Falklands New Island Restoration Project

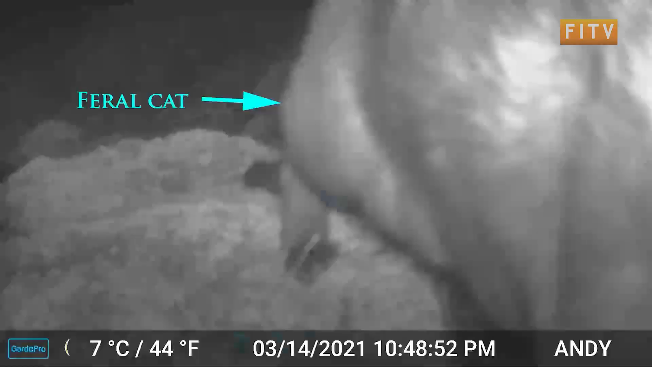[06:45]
You know mammals that do predate adult birds, chicks, eggs and you know and basically cause a decline in the population and could in
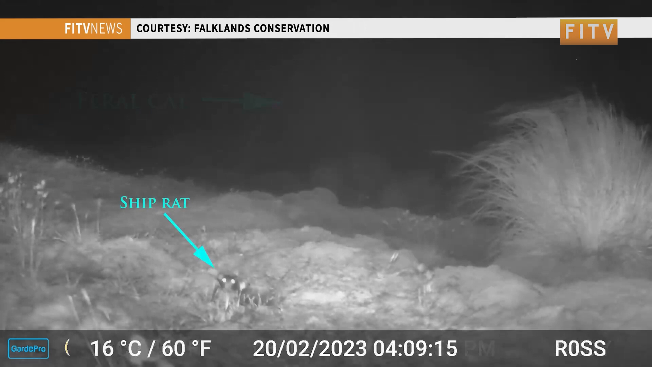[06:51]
this case with a very small population lead to to its loss.